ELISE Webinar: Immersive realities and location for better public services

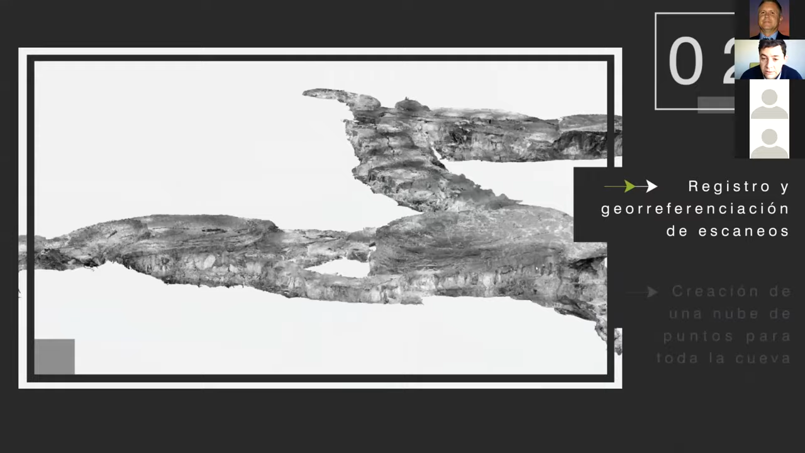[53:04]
okay once we have all this data we put all the scan position all together and we georeferenced all the data the
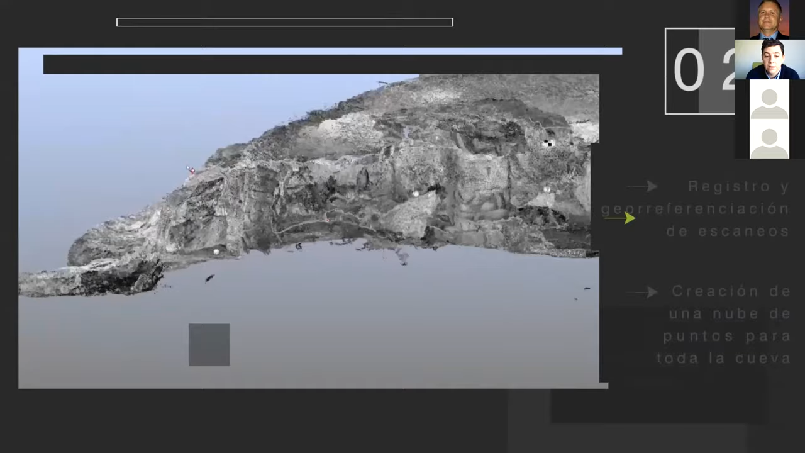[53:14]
the end was to create a full 3d model of the
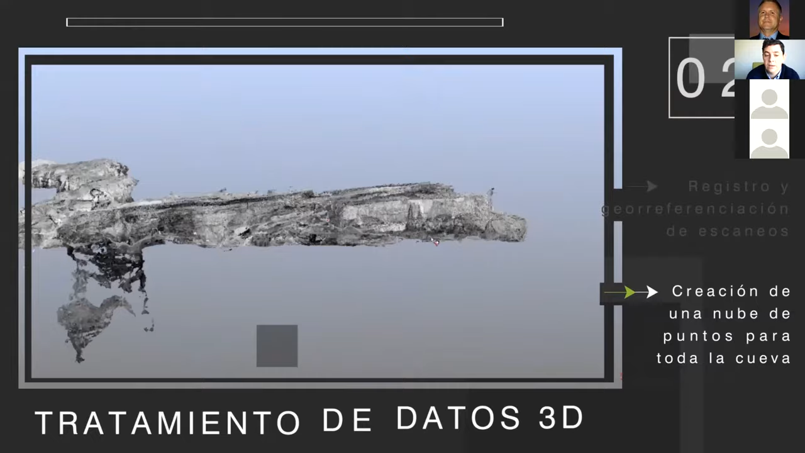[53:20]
cave you can see here it's rotating and maybe you can
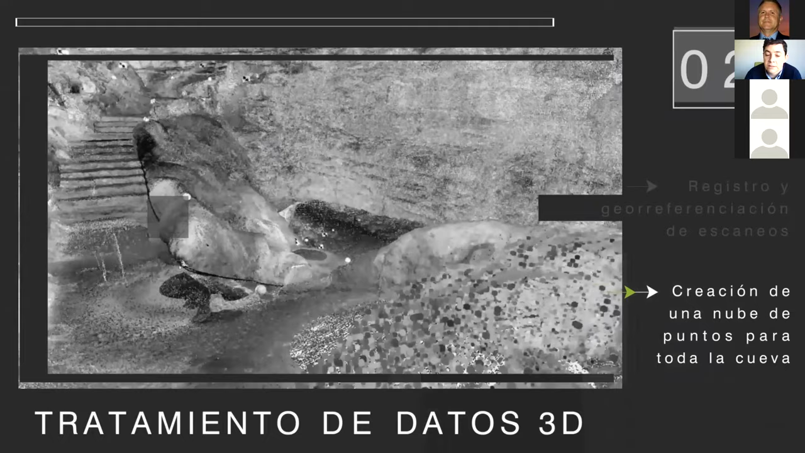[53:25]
see it with virtual reality helmets and but it's just the the raw data to create things okay with this this
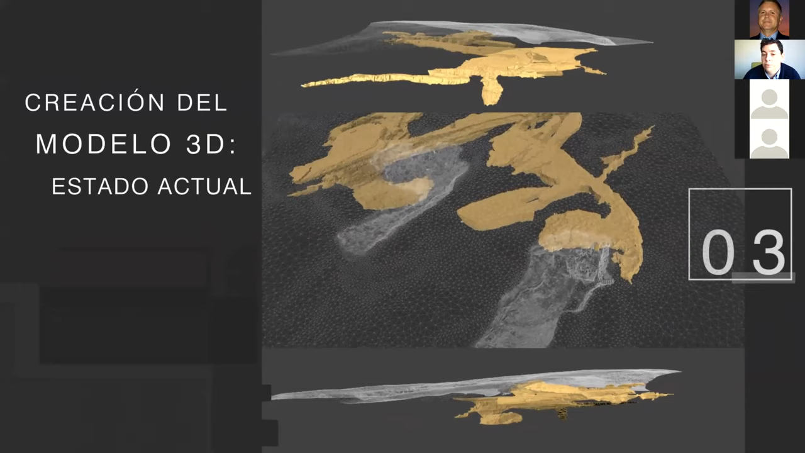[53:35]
point cloud data what created was the
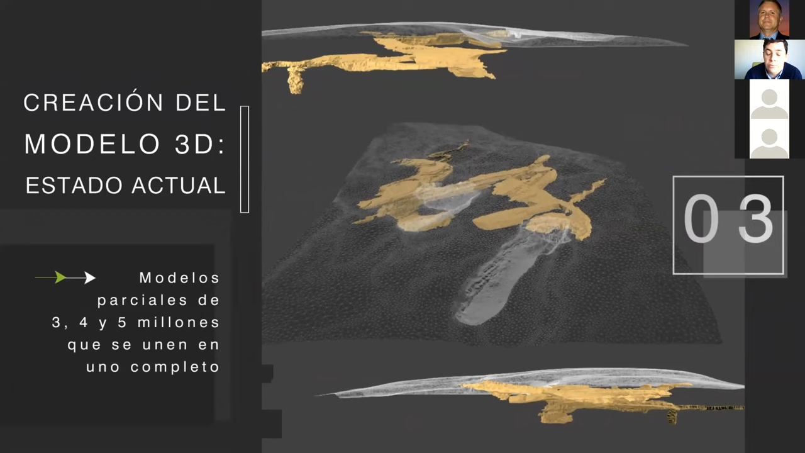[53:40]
3d model of the cave initially we have for conservation eight parts so far four million polygons but for the virtual reality we reduced that to almost one million polygons
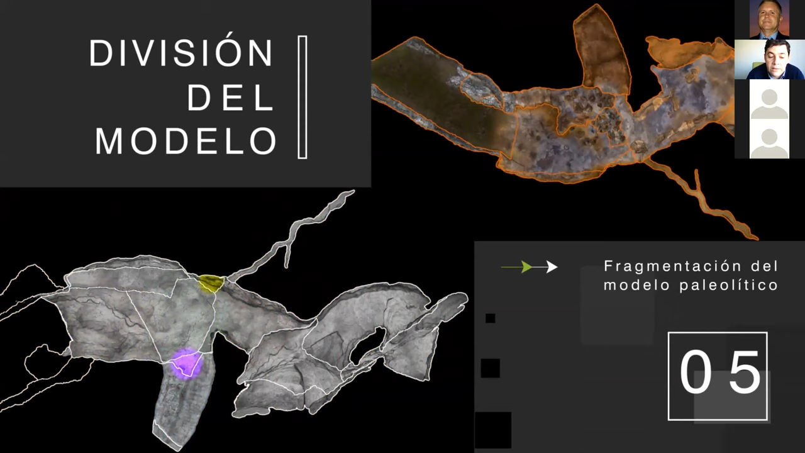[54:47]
it in in 16 parts just to to create good texture for